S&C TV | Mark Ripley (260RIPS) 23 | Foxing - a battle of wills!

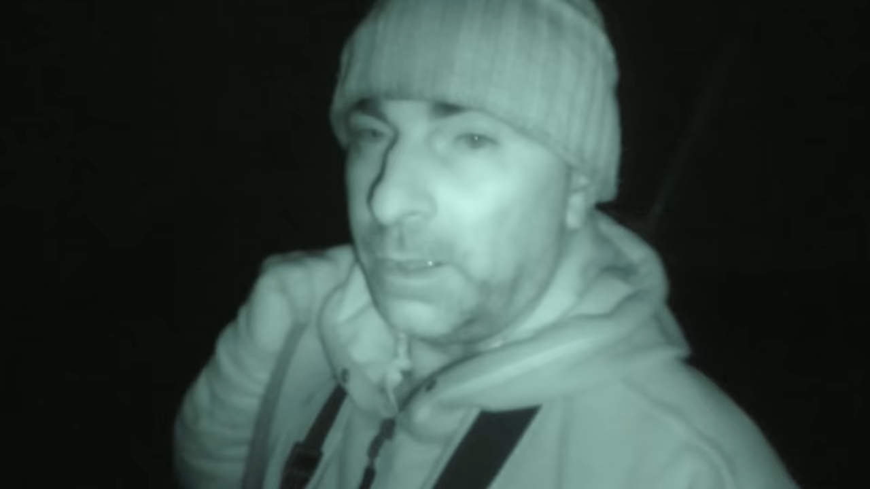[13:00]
Well, that was pretty typical. Obviously, as you can see, it's dark now, but I've just got out of the high seat, come walking down the hedgerow there, and I got to the bottom of the field, and there was at least one, maybe two,
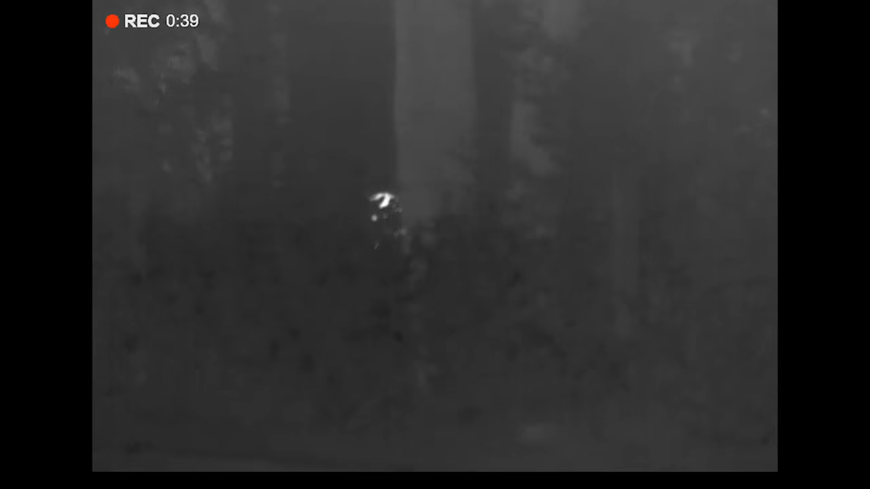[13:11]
probably, I think they were roe deer, maybe fallow, but I'm pretty sure there were a couple of roe deer in the hedge at the bottom of that field. So probably they would have come out, but it was too dark by then anyway.
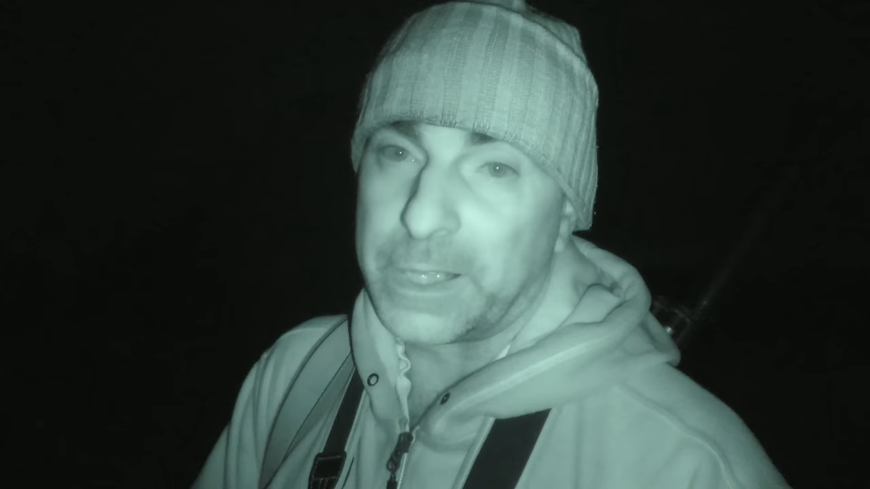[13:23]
So that's just how it goes. Not having a lot of luck today, but I shall persevere.
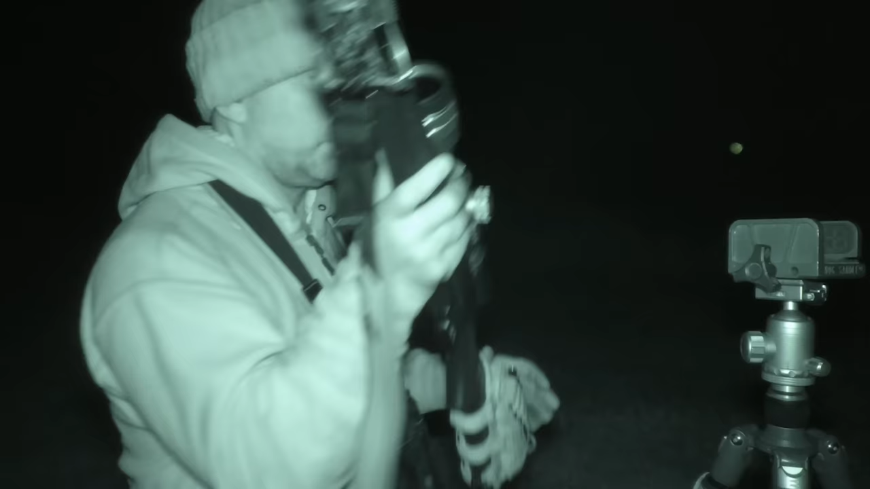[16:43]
Two foxes coming down across this field.